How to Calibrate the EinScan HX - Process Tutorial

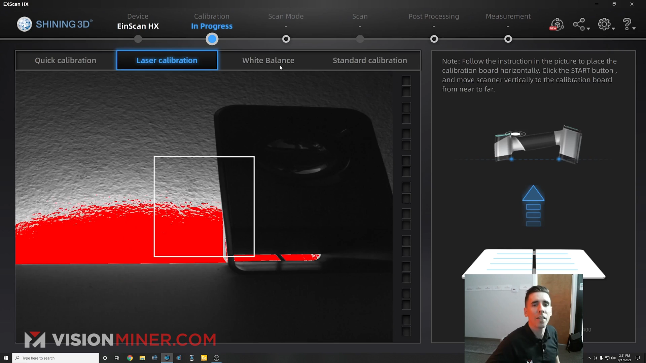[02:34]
I'm going to hit next and then we're going to do the laser calibration and the white balance. Now for the laser calibration, I'm actually going to take this and you'll notice the back is white.